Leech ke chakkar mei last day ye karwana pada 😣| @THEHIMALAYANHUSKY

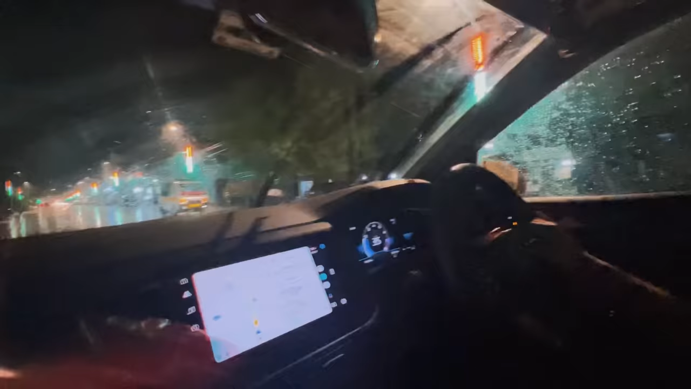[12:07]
यार सामने ट्रक जा रहे हैं, इसने काले काले कपड़े क्यों लटकाए होंगे,